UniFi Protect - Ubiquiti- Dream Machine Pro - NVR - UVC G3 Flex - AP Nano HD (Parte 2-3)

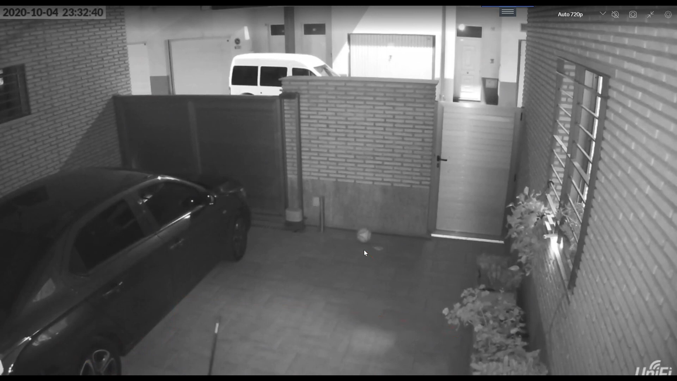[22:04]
Esa mosquita es lo que decíamos antes. Si tenemos por ejemplo puesto a un segundo lo que es el disparo del movimiento. Al pasar esa mosquita activará el movimiento. A lo mejor no nos interesa. Igual nos interesa pues que dispare movimiento a los 3 segundos o a los 2 segundos. El nivel de infrarrojo. Bueno. Esta es la visión infrarroja normal. ¿Vale? El sistema funciona con una serie de LEDs infrarrojos que bueno ahora luego os mostraré dentro de casa como abarcan en la pieza del salón que estábamos antes.
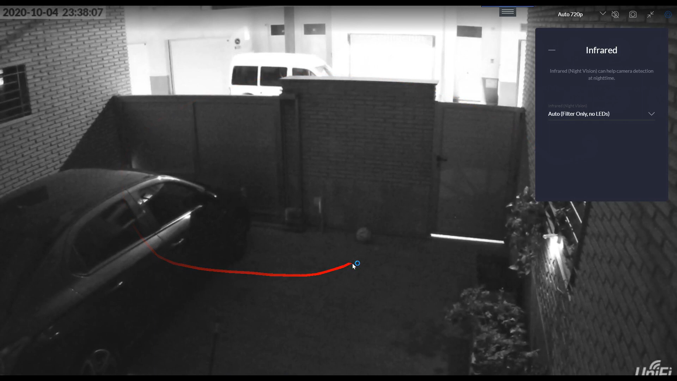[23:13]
Véis que ha puesto todo lo que es la pantalla en blanco y negro pero no enciende los LEDs. Por lo tanto esta es la visión que tendríamos. siempre activado que es como lo teníamos antes ¿vale? Véis lo que es la iluminación LED o desactivado siempre que es como pues veis que enseguida se pone en color y es como realmente se vería si lo tuviéramos desactivado ¿vale?
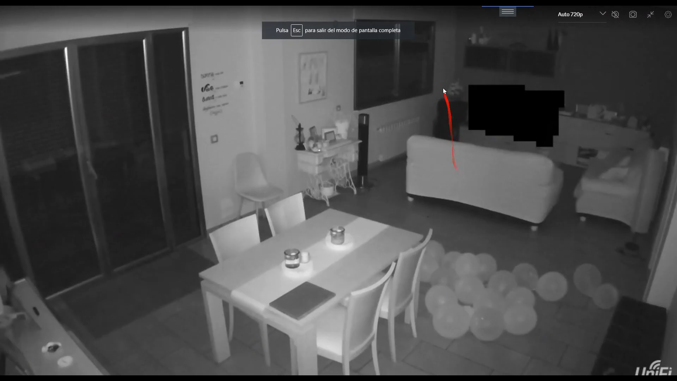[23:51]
El salón este bueno parece pequeño aquí en la cámara porque la cámara tiene un gran angular la cámara es pero desde aquí la pared hasta hasta aquí esta otra pared aquí hay ocho metros y pico de salón ¿vale? Y lo que es desde esta pared hasta esta pared de aquí aquí hay cinco metros de salón ¿vale? Es un salón que tiene 40 metros cuadrados es un salón bastante bastante grandecito. La cámara está en esta dirección que aquí es donde más le pega la luz porque claro la cámara la tengo en la esquina de lo que es el salón para que me abarque esta puerta y para que me abarque al mismo tiempo esta otra puerta que hay aquí ¿vale?